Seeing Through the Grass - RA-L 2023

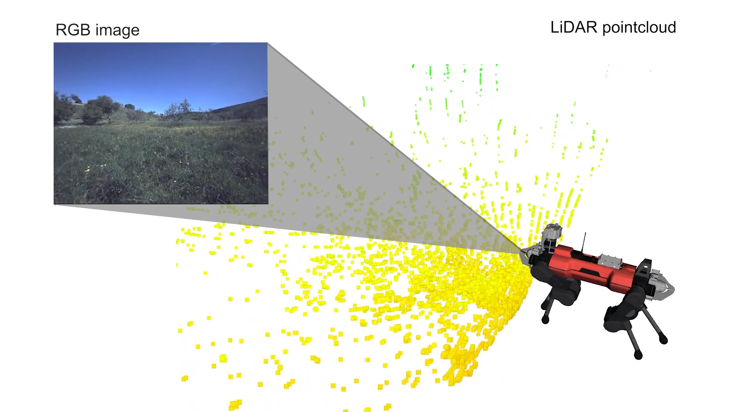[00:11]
However, within natural environments, the sense geometry by LiDAR or depth sensors does not align with the actual support surface.
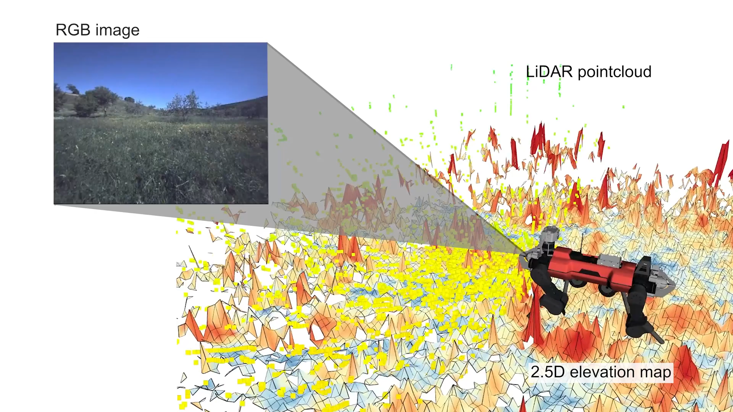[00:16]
This limits the performance of downstream modules such as planning or locomotion.
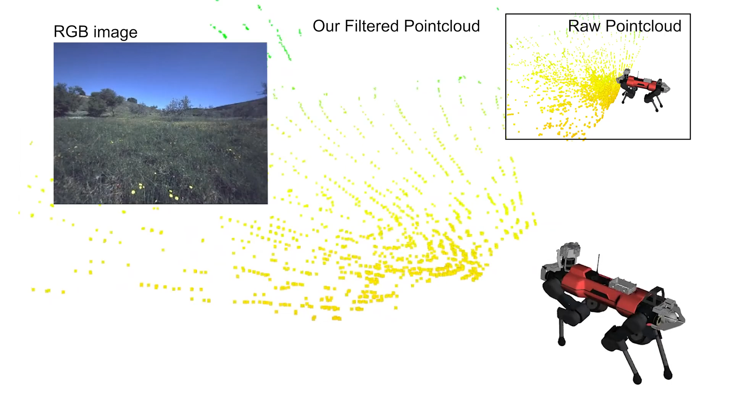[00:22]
To overcome this, we train a neural network that modifies the raw point cloud in a way that it aligns with the underlying support surface, using additional RGB images as an input.
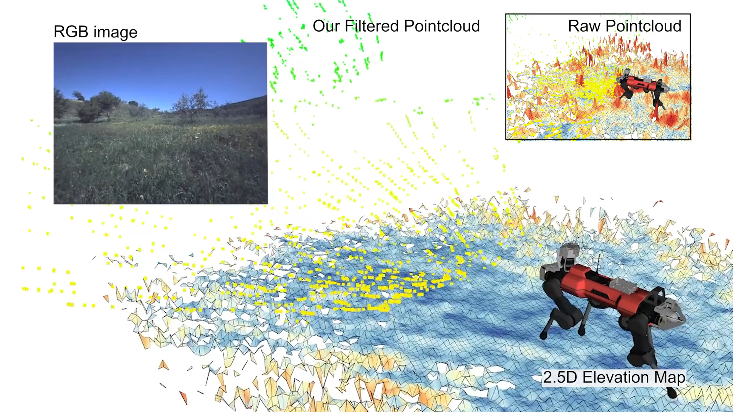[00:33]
We label the training data for the neural network in a self-supervised manner by fitting a Gaussian process on the past footholds of the robot.
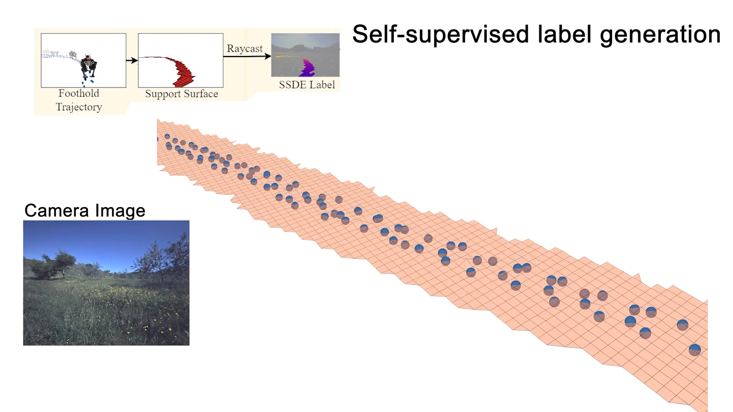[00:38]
The reconstructed surface is used as the ground truth of the support surface.
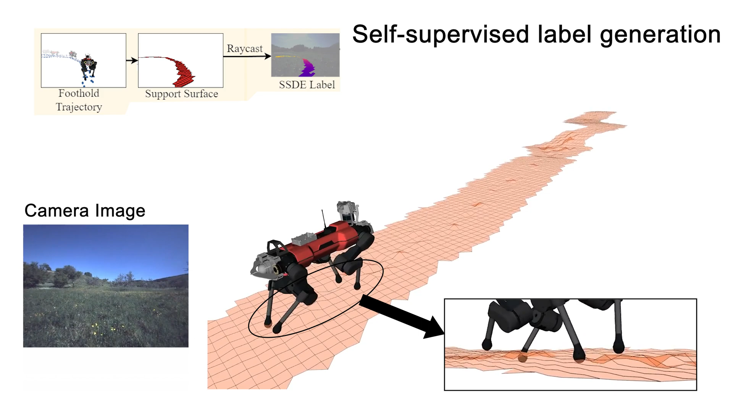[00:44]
We then project it into the camera frame to generate the label for depth estimation.
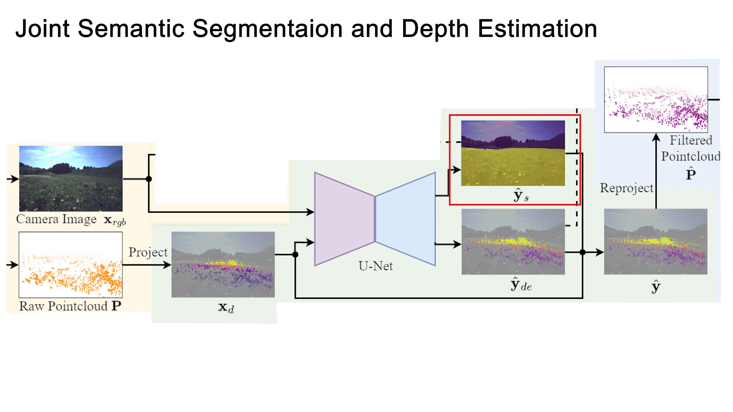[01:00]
On the other hand, a regression problem predicting the correct support surface depth. To leverage the advantages achieved within monocular depth estimation and allow to connect image features to the point cloud,
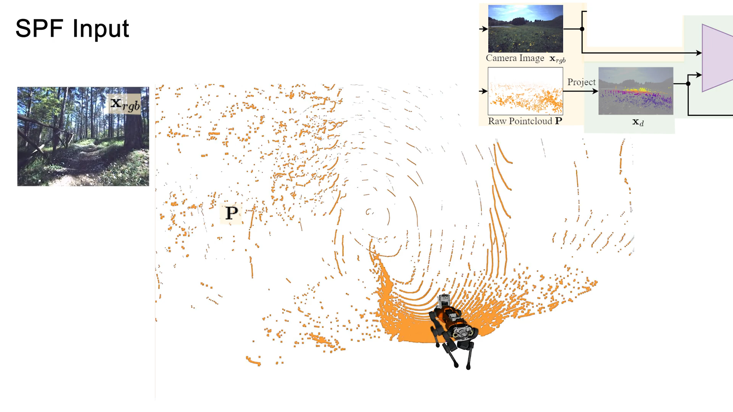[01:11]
we project the raw point cloud onto the image plane.
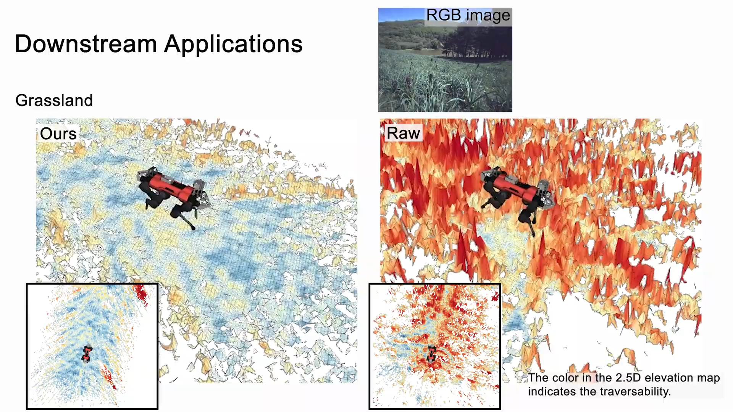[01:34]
We feed our filtered point cloud and the raw point cloud to the elevation map and traversability estimation.
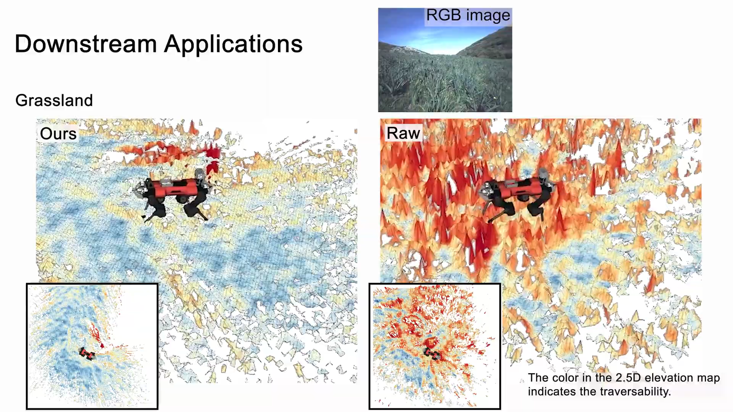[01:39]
The geometry shows the elevation map and the color indicates the traversability.
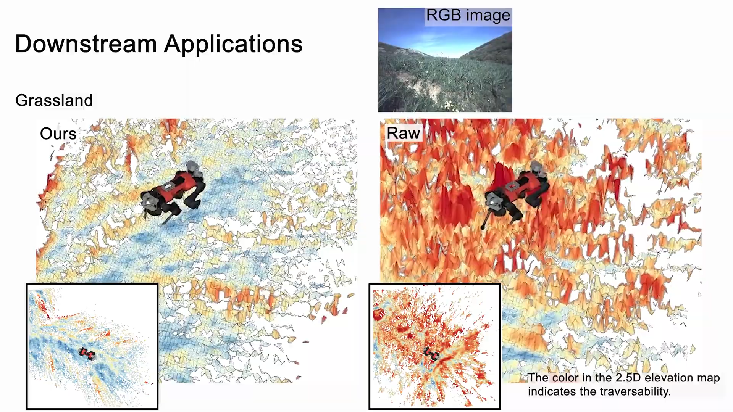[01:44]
Our method filters high grass, resulting in a smoother elevation map.
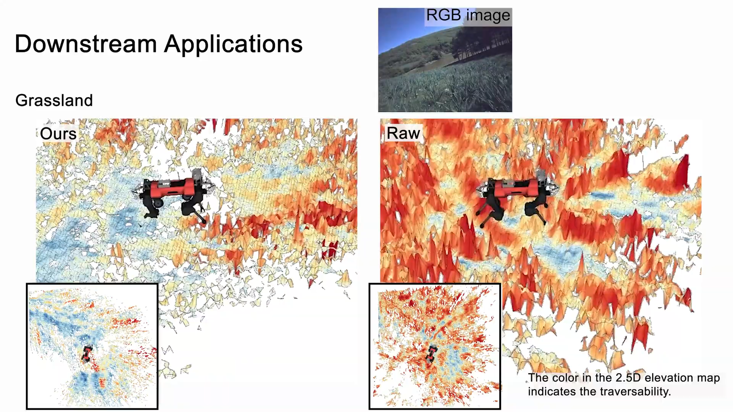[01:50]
Within the paper, we show that our method achieves 48% better on root mean square error compared to the baseline.
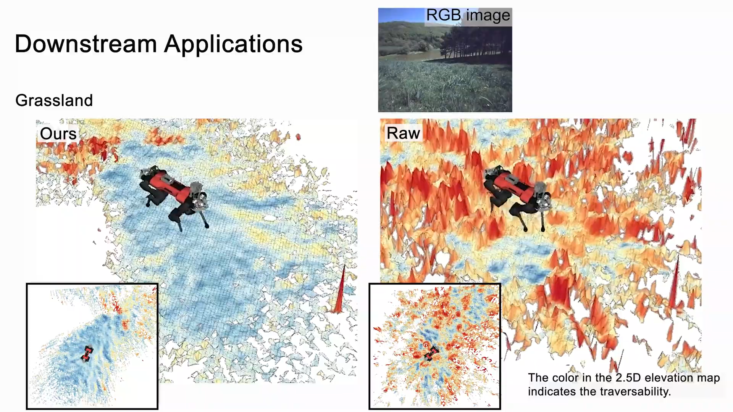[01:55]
The elevation map and traversability estimation built from our semantic point cloud filter can empower more outdoor environment applications,
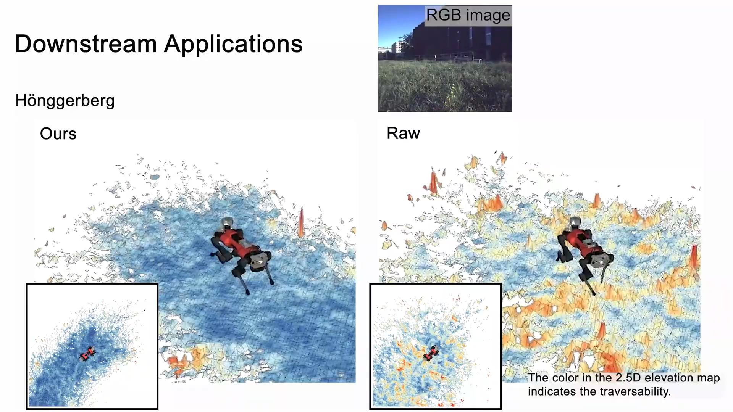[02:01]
such as locomotion and navigation tasks.